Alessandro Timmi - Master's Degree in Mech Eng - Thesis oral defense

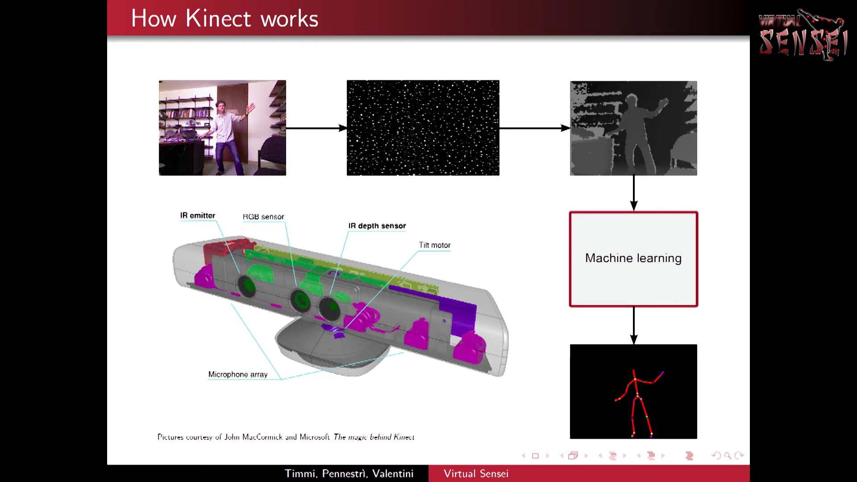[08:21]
Questa griglia di punti infrarossi, quindi non visibile a occhio nudo, viene detta dal sensore infrarossi e in questa maniera è il sensore dei modi dalla profondità della scena che ha davanti, quindi è come un sensore del D.
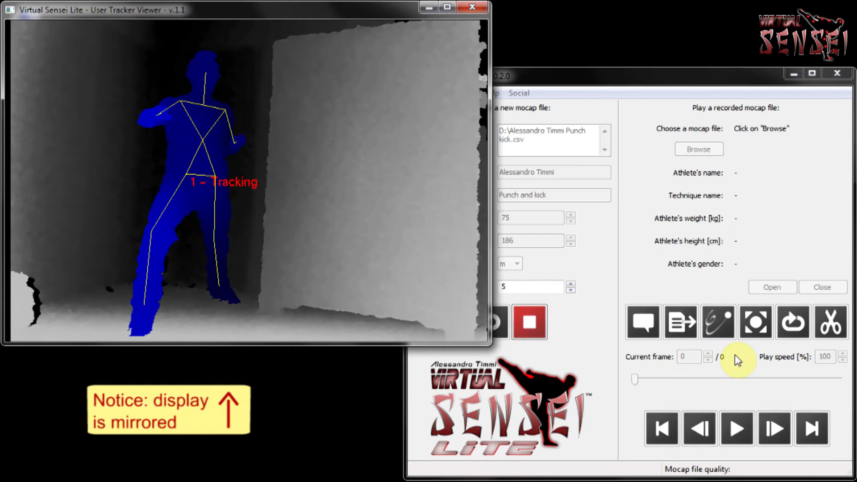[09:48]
Vedete che il corpo è ben distinto dall'ascondo, vuol dire che il sensore l'ha riconosciuto e gli ha applicato uno schermo, che sono quelle linee che vedete.